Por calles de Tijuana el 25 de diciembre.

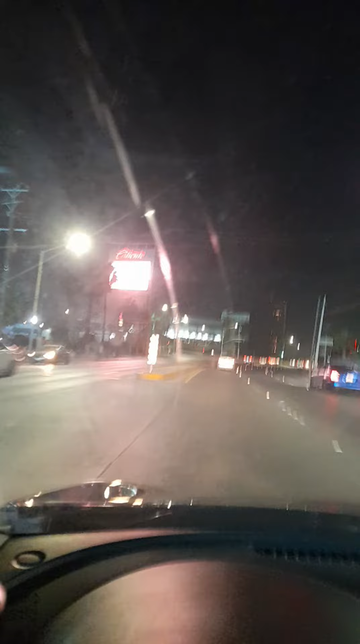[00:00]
Y se ven los, los de estos, los anuncios,
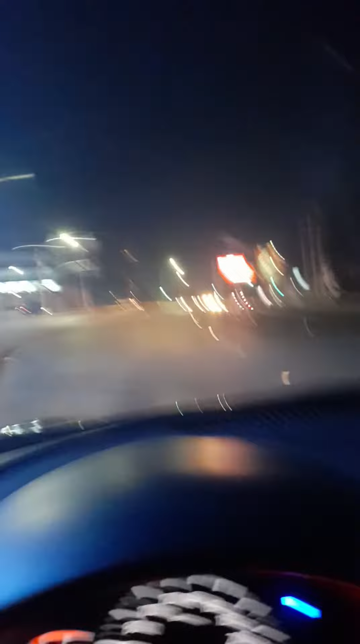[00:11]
esos no se ven, no se distinguen. ¿Todo este?